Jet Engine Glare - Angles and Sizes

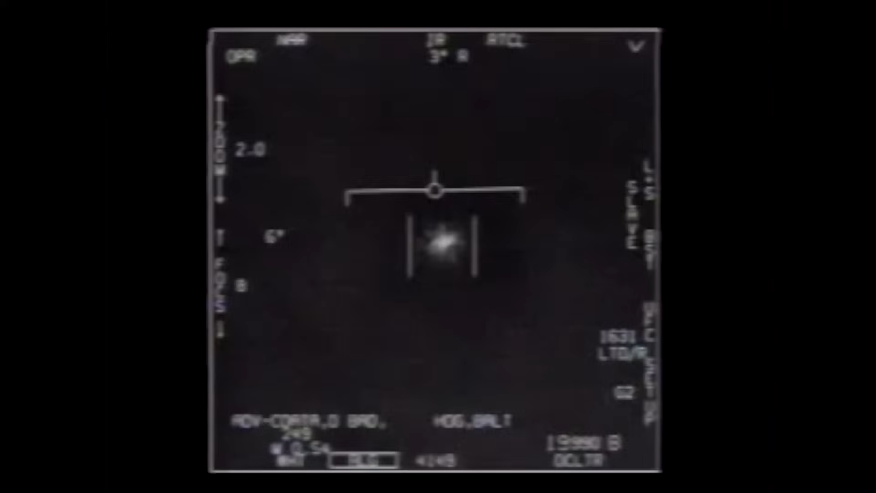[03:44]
Then the tail angle increases to 40 degrees, and the glare is greatly reduced.
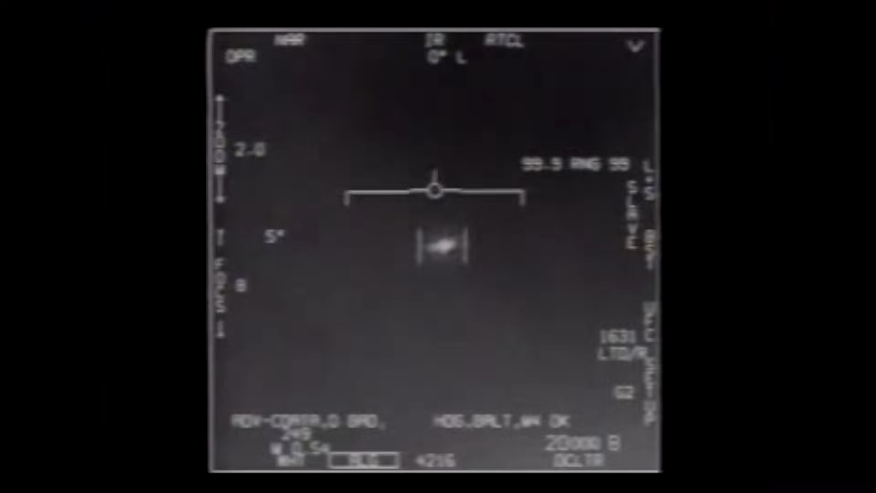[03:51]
You can see it on the right here, and the rest of the image is the shape of the jet, or the flying saucer.
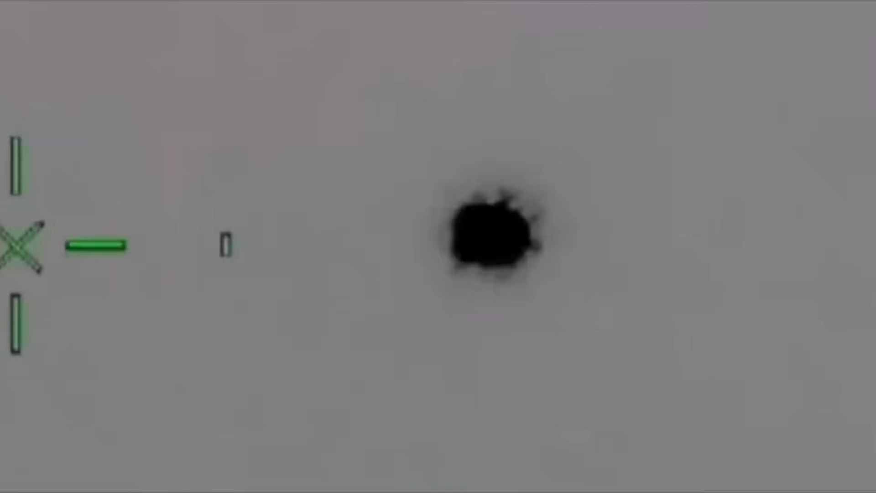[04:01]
We also see this in other videos of planes that are flying away and then banking to the side.
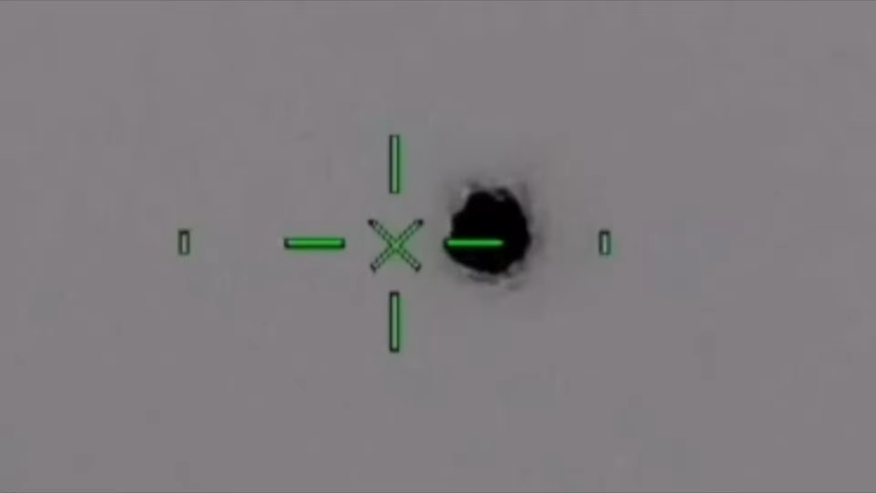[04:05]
The glare is constant for a while, then shrinks and vanishes.